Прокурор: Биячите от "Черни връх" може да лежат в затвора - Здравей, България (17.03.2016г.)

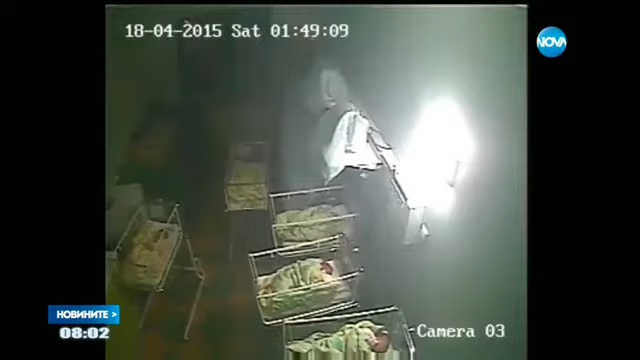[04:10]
Видеозапис от столична болница показва как по време на нощно дежурство Емилия Ковачева пребива почти до смърт новородено. Детето беше прието с рисга за живота в друга болница.